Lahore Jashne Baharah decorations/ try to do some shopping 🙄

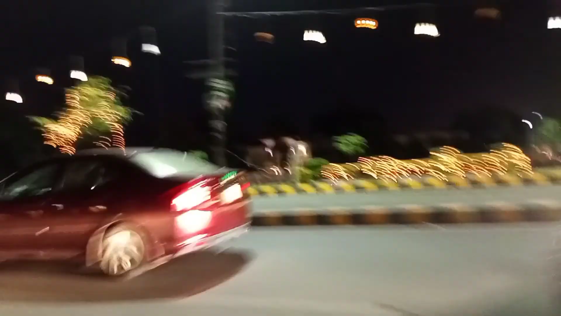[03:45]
और ये देखें ये ग्लोब्स लगे हुए हैं यहाँ पे,